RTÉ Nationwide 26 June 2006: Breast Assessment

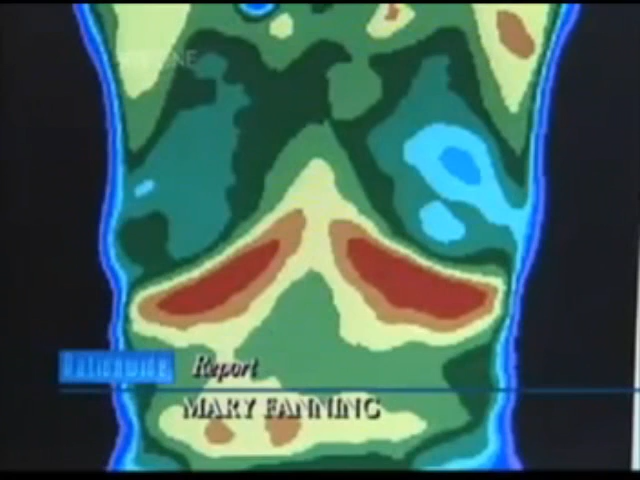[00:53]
But this is what Medical Thermography picks up by means of a very sensitive infrared
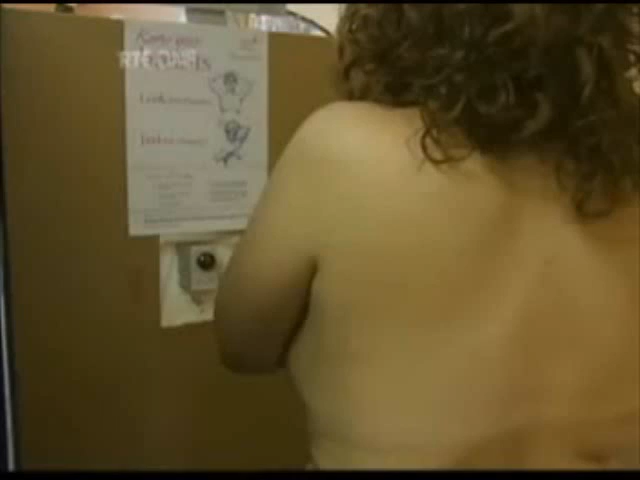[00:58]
camera which can detect physiological changes in the body.
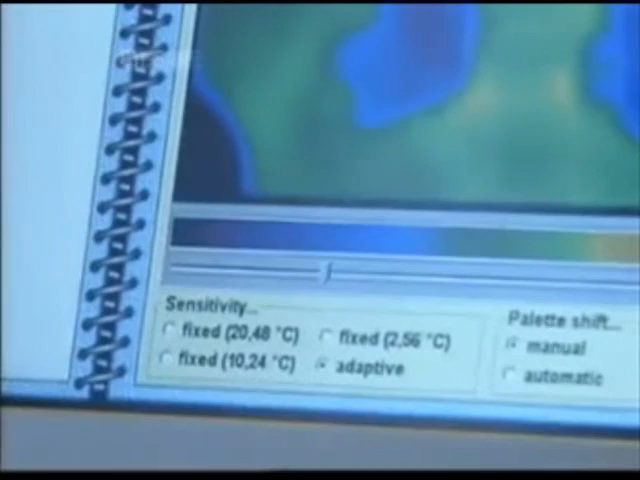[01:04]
The camera can pinpoint an increase or decrease in heat which is usually associated
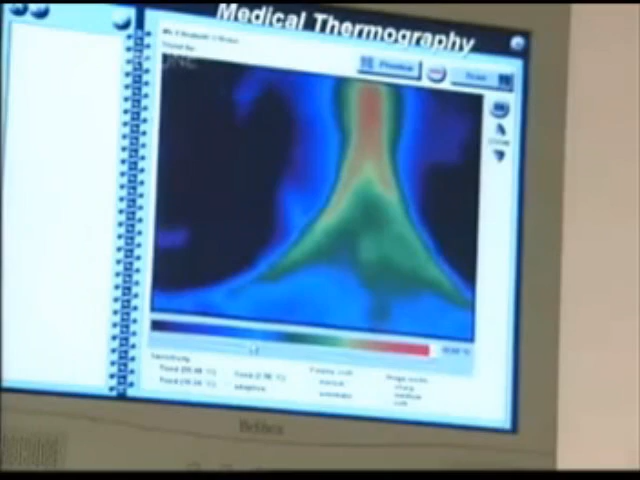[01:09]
with an inflammatory process or abnormal growth of tissue.
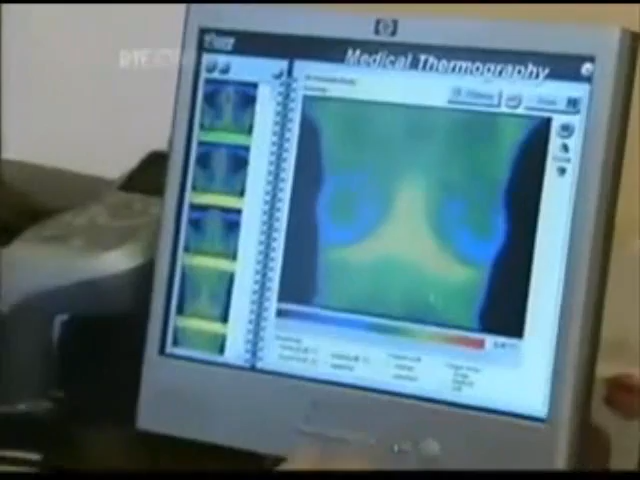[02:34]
But where there is blood pumping into recently produced blood vessels that shouldn't be there, that doesn't cool.
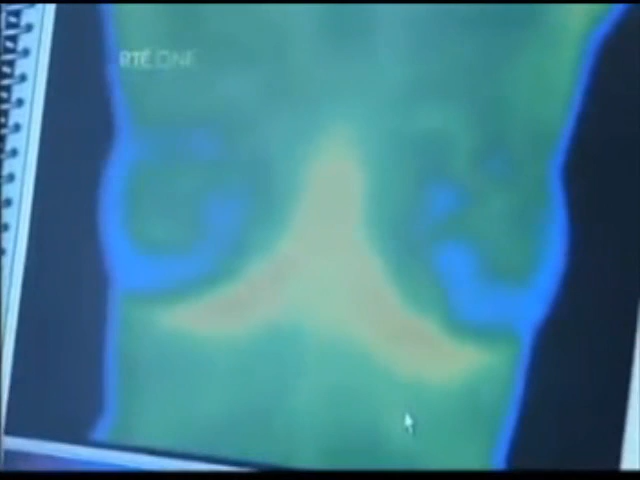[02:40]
So we can tell the difference.
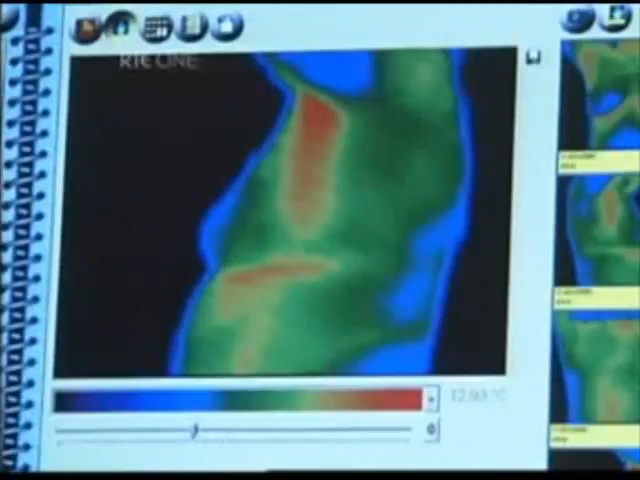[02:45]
Thermal imaging was first used for observing battlefield troop movements at night.
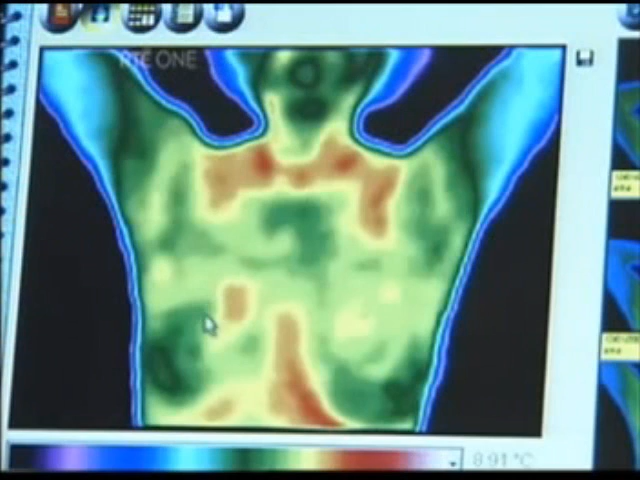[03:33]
Thermography will be able to tell you that something is happening in a particular spot that shouldn't be happening long before the tumour, in fact, begins to exist. Thermal imaging isn't confined to cancer or pre-cancerous detection. It has a variety of uses.